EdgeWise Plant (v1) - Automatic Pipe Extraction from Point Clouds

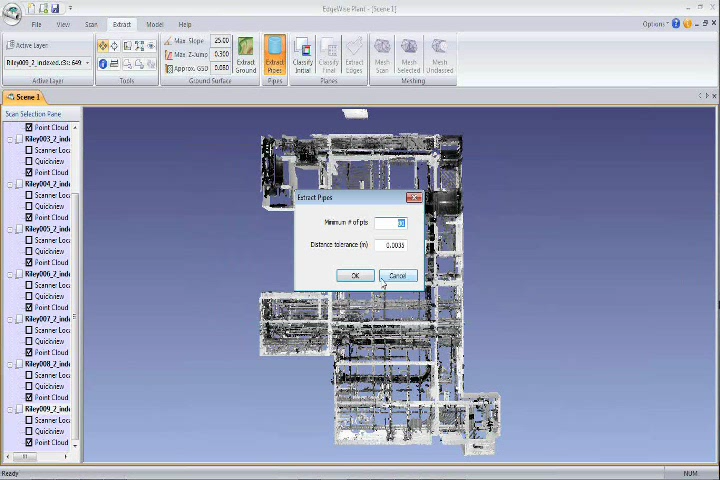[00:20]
There are two simple parameters that we can adjust and then we will click OK.
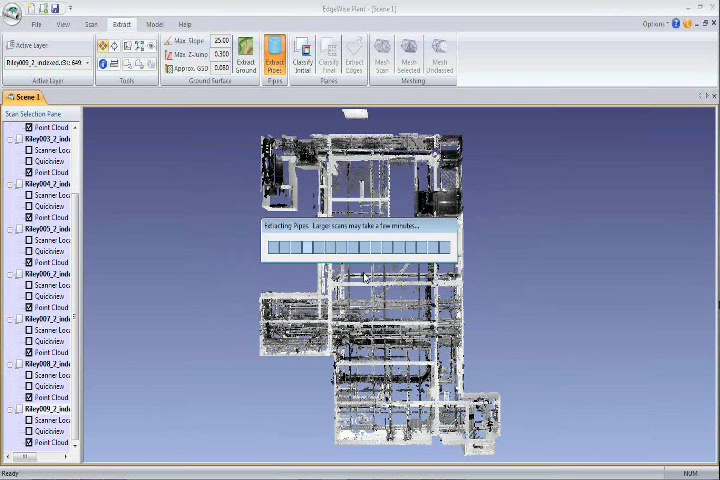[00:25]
Within a few minutes Edgewise Plant finds most of the pipes in the point cloud completely in automatic process.
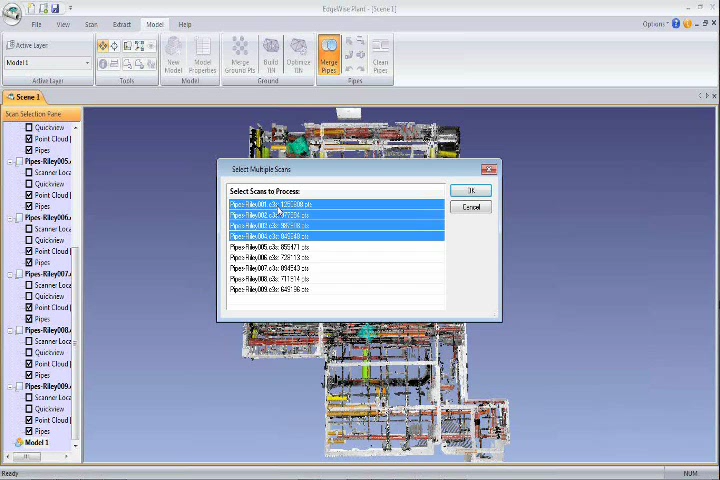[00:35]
We can create an empty model object within Edgewise Plant to merge all overlapping pipes into a single pipe. Edgewise also supplies intuitive modeling tools that allow you
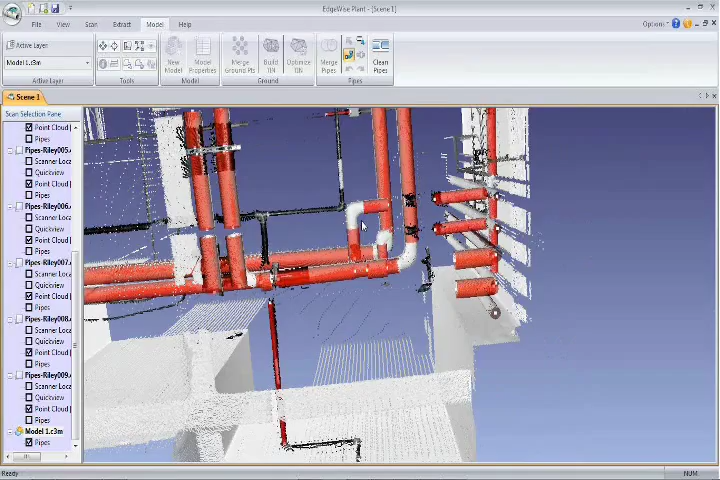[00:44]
to very quickly connect the pipe segments and complete the model. There are simple editing tools for selecting and extruding pipes,
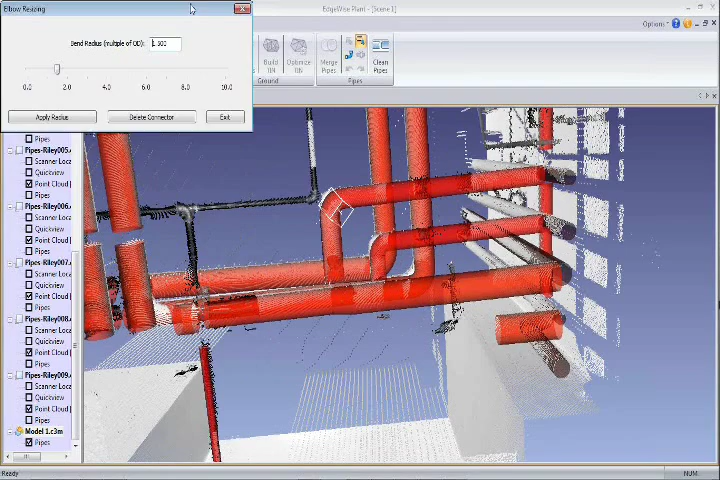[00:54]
for making straight and elbow connections, and graphically resizing elbow joins.
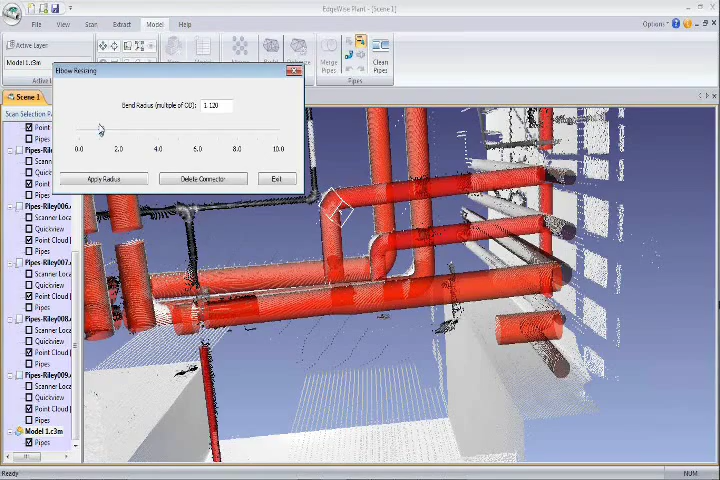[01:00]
With these powerful new capabilities, Edgewise Plant will allow you to model complex piping in a fraction of the time you're used to spending.
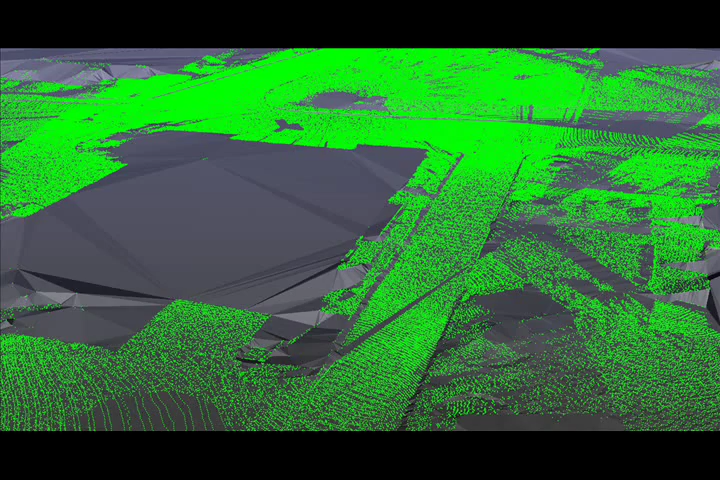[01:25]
This TEN model can then be exported to DXF or LandXML and then be taken into any follow-on CAD application.
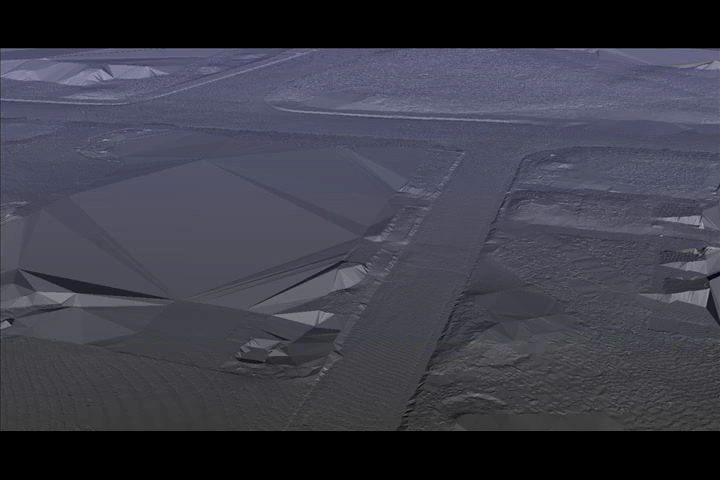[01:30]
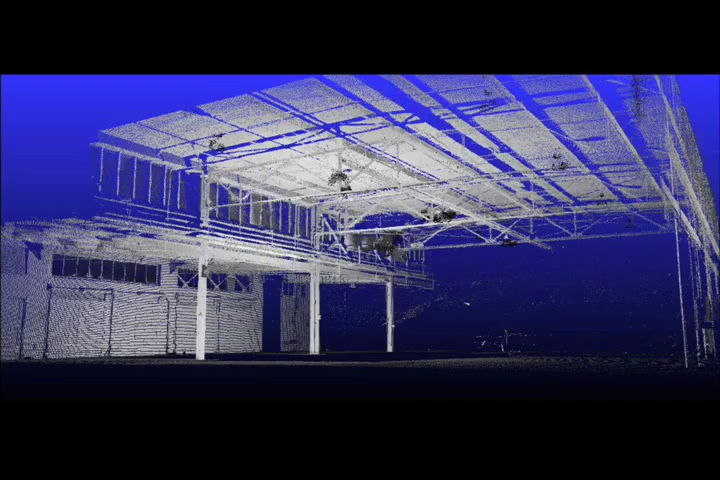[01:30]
Also including the planar modeling tool, which automatically creates a very accurate rectilinear polygon model that too can be exported to DXF and into any follow-on CAD application.